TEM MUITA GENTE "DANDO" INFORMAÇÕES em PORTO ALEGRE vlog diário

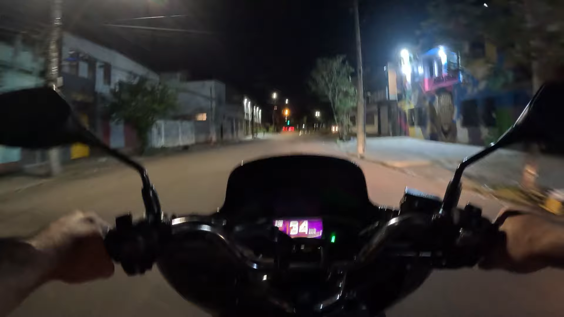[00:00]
Eu vou acelerar que aqui é um dos locais mais sinistros,
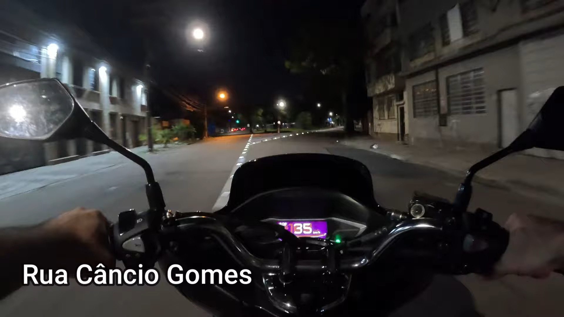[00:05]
mais sinistros aqui da região dos gaúchos,
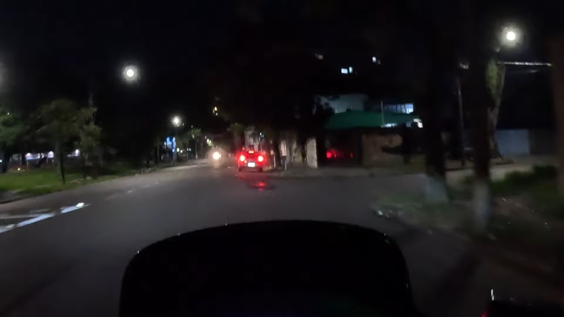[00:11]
olha lá, olho no lance,
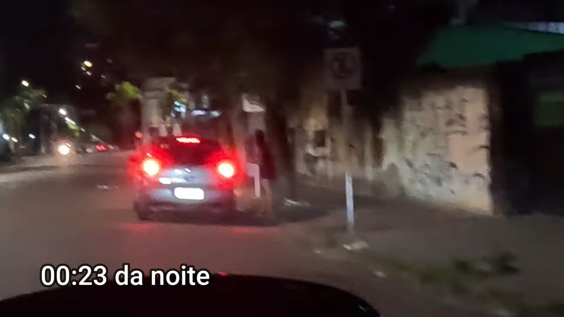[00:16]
ah ela foi passar informação aqui, tem bastante gente passando informação nas esquinas, é o Google, o Google manual,
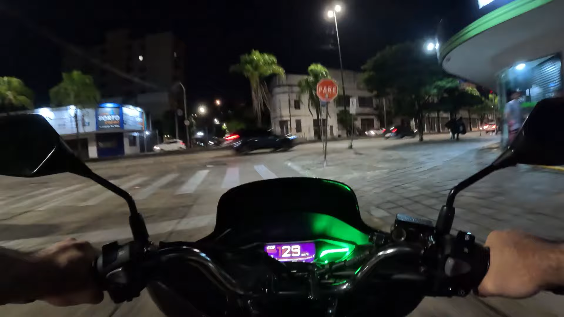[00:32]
o Google a moda antiga, é meus amigos, sejam bem vindos a Gotham, a Gotham City, a cidade mais periculosa que eu já andei, eu já andei por tantas cidades,
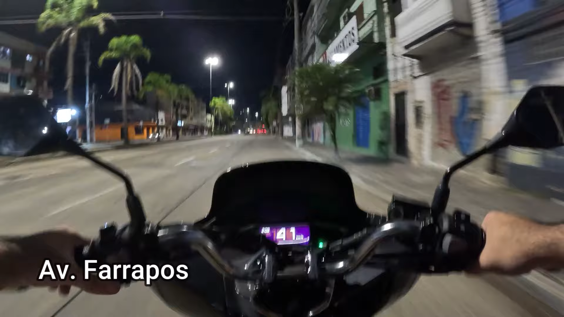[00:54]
desse rincão afora, já fui para o Rio de Janeiro, já fui na região metropolitana do Rio, andei, andei, fui lá para o Maracanã, mas não tinha, não tinha as moças, as meninas aqui na rua, como eu vejo agora,
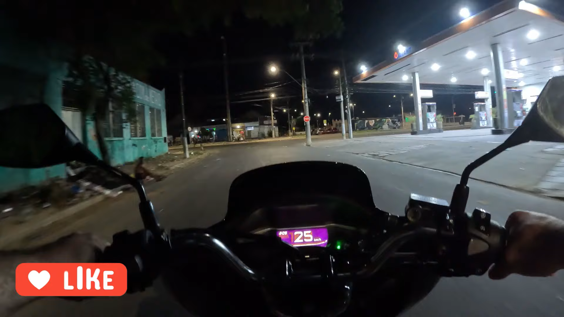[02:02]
2345678, está na hora de molhar o biscoito, eu estou aqui na frente da Vila Farrapos, em meio a ratos, em meio aos trapos, dançando igual Jamiroquai em cima dos pratos, é nóis, é a vida, E você que é novo aqui no canal, faça o favor de se inscrever, deixar o like,
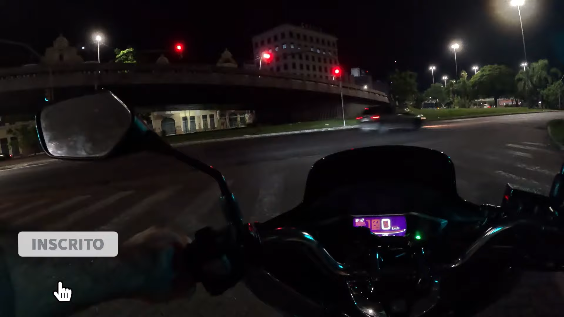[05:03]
o clima é tenso, tem gente morando debaixo daquele viaduto ali,
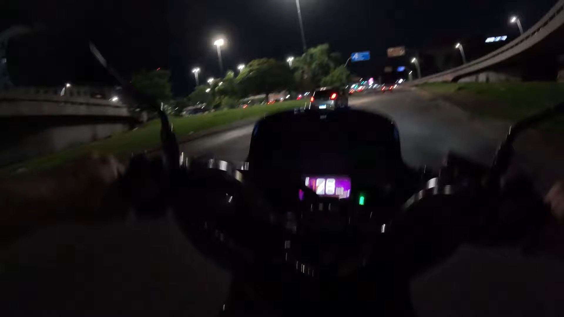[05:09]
e você que está aqui na minha garupa, você que nunca andou de moto, essa minha moto aqui, eu não bato o pezinho, não preciso trocar de marcha, ela é automática, é só mexer o punho e ela vai, lá está a polícia, lá no finalzinho,